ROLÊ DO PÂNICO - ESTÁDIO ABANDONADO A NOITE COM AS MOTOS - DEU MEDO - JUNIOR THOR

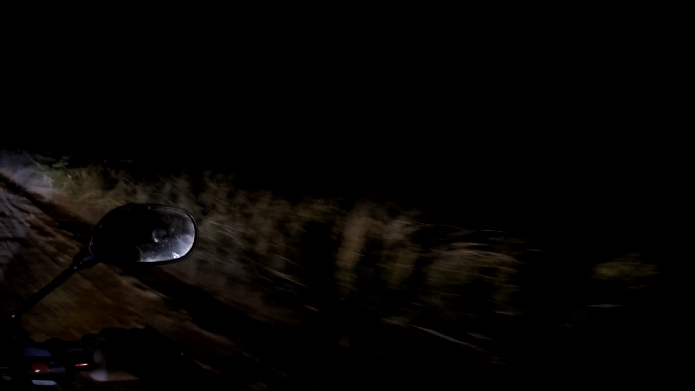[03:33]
Bora entrar aqui do lado aqui pra rodear ele aqui pra ver como é que é. Cara, mano, é muito escuro, velho. A gente vai entrar lá dentro, mano. Porra. Bora ver aqui por baixo aqui.
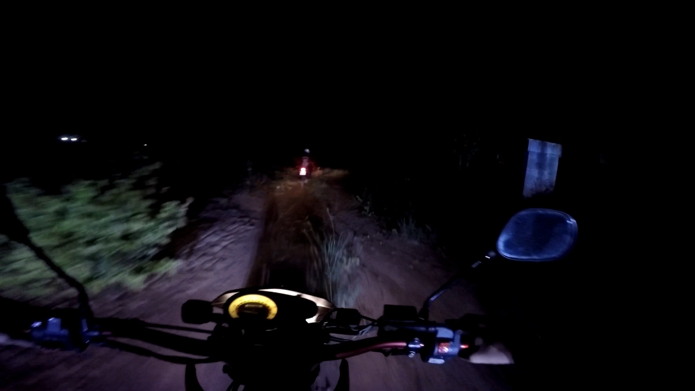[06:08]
Moço, mas aqui não tem nada.
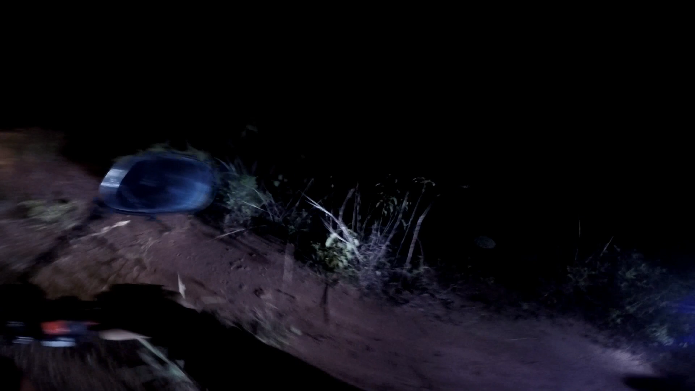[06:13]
Como é que entra por aqui, mano?
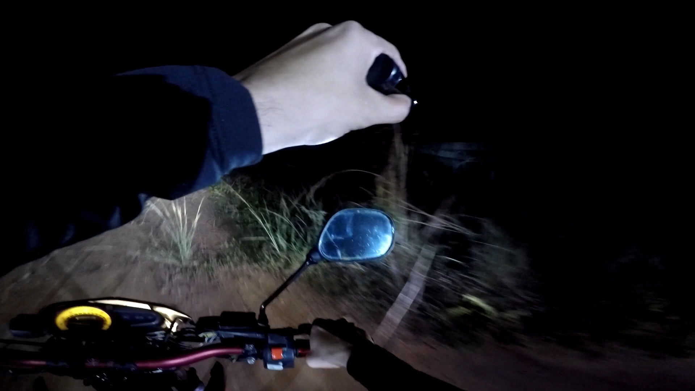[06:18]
Aqui é a barra de baixo. É doido, não tem nada, moleque.
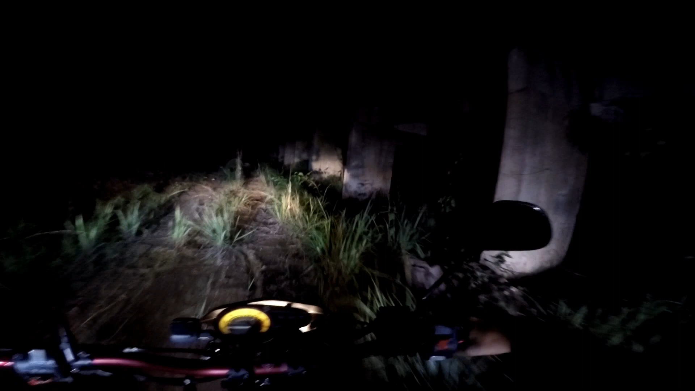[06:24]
Aqui é a parte de baixo, tá ligado, galera?